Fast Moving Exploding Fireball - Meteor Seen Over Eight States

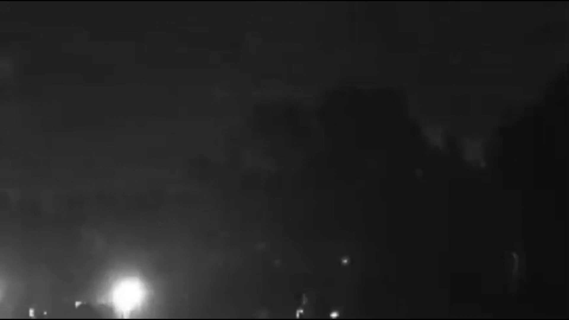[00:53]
I'll show you it looks like it was an explosion in the air. They have the location for where it probably happened in Alabama.
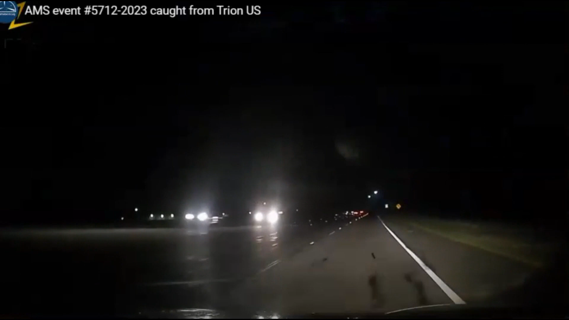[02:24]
They're driving along in their car and yeah, look how fast that. That would look like blue or green.